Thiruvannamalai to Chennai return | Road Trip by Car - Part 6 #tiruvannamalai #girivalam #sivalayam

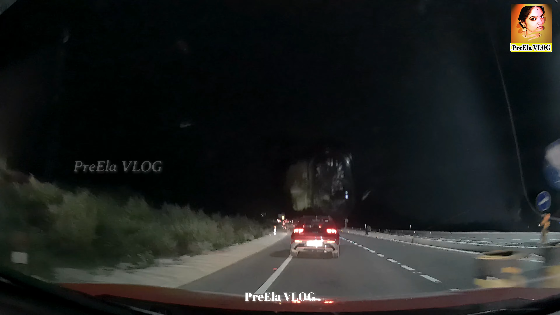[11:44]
ஸோ இங்கே பார்த்தீங்கன்னா நமக்கு இதுக்கு மேலே ஸ்ட்ரீட் லைட் ஏன் கொடுக்கலன்னு தெரில.
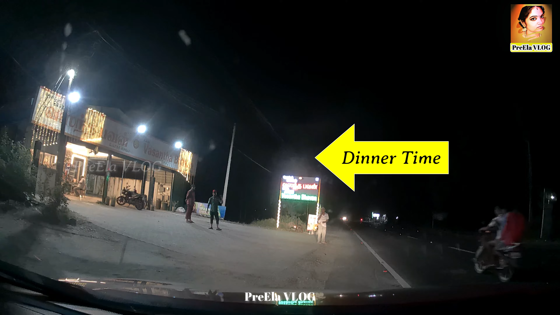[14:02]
அதாவது நான் சொல்லுவேன், அதுக்குள்ளே அவர் அப்படியே ஸ்பீடாக போயிடுவார் அந்த மாதிரி இருந்தது. ஸோ இந்த ஹோட்டல் வந்து அவரே இருக்குன்னு சொல்லி நிப்பாட்டார்.